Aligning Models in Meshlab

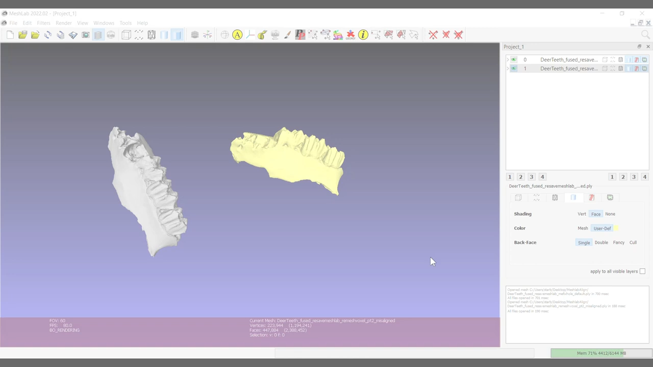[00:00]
hey everybody this is gonna be a short video just to show you how to align two meshes that you want to perform
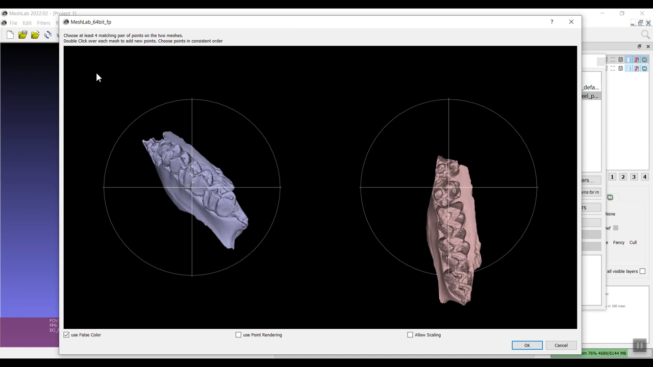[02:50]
you can see here it says choose at least four matching pair of points on the two meshes double click over each mesh to add new points choose points in consistent order so
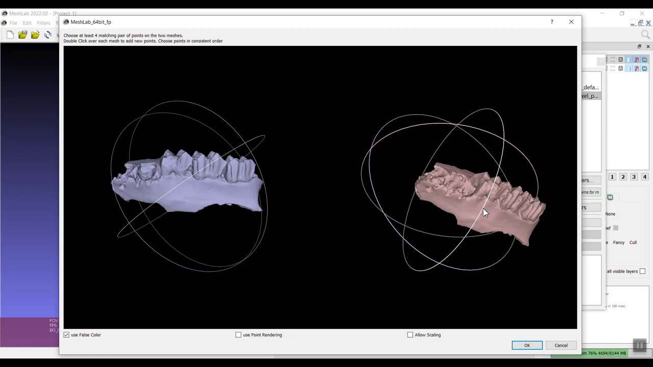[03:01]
what you need to do here is first you can move each one of
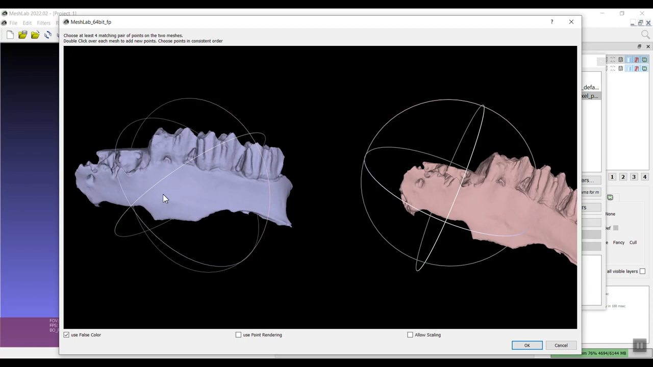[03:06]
these and try to put them in roughly the same position so you can identify at least four points over spread over the whole model
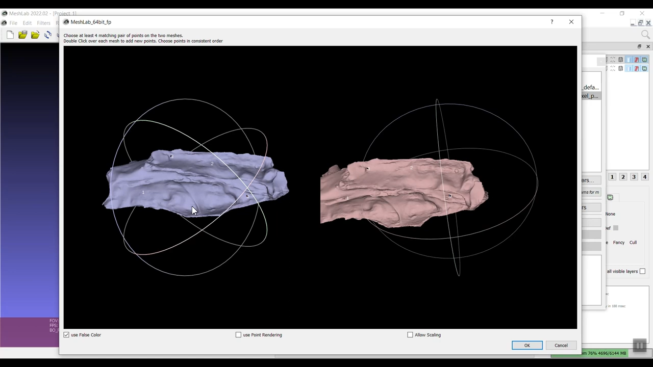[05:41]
is four so I already have the minimum but you know it doesn't hurt to do more if you feel like you haven't if your points are not very spread out and you want to kind of just make sure they're a little bit more spread out maybe I'll pick one
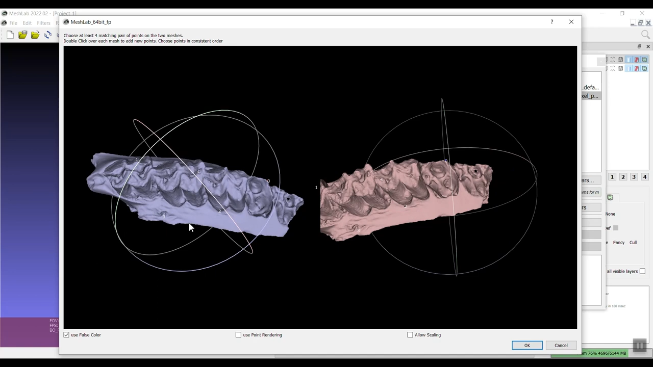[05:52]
on the top we're probably fine but I'll pick one up here and when you like what
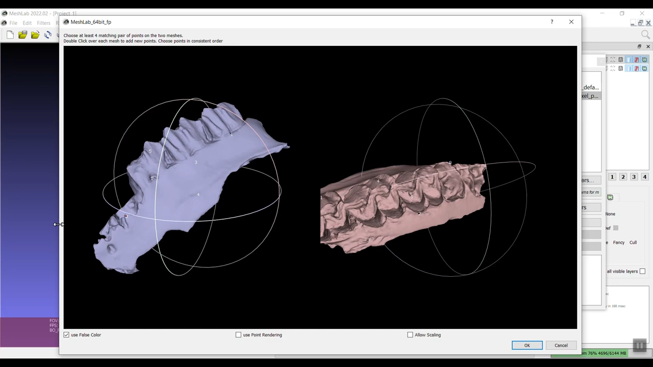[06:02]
you've picked then you just click OK and you can see that
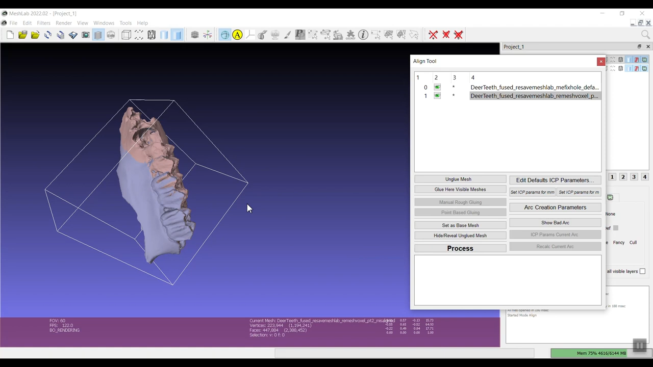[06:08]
already the second mesh has been moved roughly moved to align
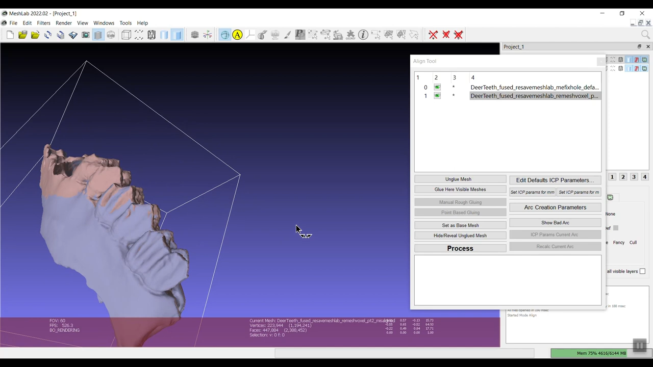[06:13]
with the first but we still in order to refine that we need to click process so we can do that and this has all of the default ICP settings